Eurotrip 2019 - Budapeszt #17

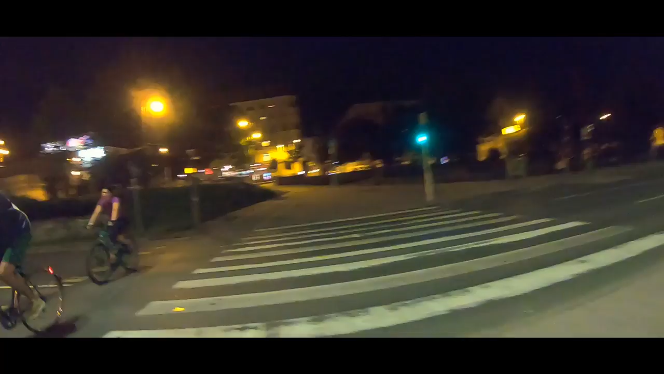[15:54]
Nagrywam was. O proszę, a tu już się coś dzieje.